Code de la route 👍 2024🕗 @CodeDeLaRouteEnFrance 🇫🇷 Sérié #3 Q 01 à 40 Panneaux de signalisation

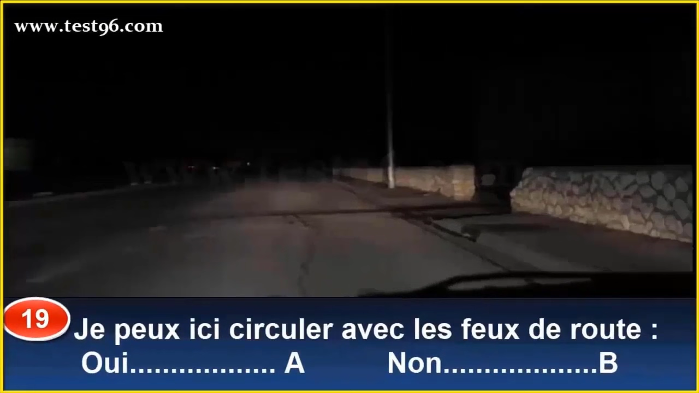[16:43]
Je peux ici circuler avec les feux de route. Oui. Réponse A. Non. Réponse B. La nuit, quand il n'y a aucun éclairage public, que je circule ou non en agglomération, je suis obligé d'utiliser les feux de route, sauf si des usagers circulent devant moi ou en sens inverse.